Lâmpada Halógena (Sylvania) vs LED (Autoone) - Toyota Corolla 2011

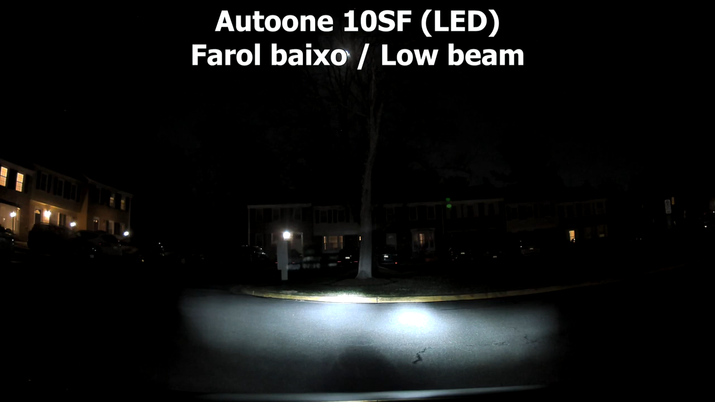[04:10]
Enquanto que esse é um pouco mais forte O LED é um pouco mais forte E mais focado Entendeu? Esse é o farol alto da Halógeno E o farol alto LED Que é bem mais forte Então a iluminação do LED Com certeza ele é bem mais forte
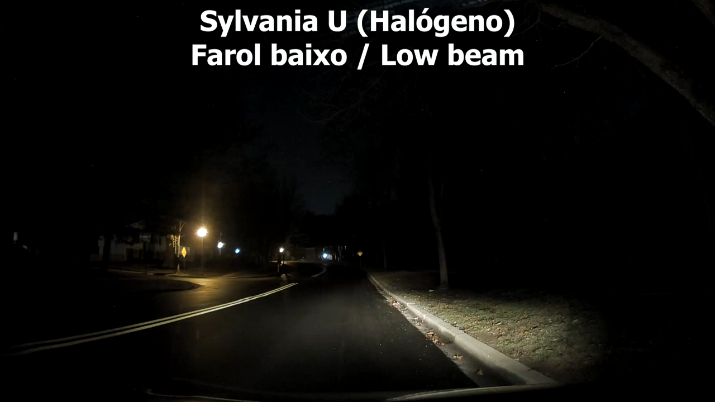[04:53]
Farol baixo LED Então fica bem mais forte Então fica bem mais forte Bem mais forte E concentrado Esse é o farol alto Então vocês podem ver assim A distância Que a luz vai Desse halógeno E agora o do LED Então do LED Ele é bem mais forte Bem mais Fica bem mais iluminado Então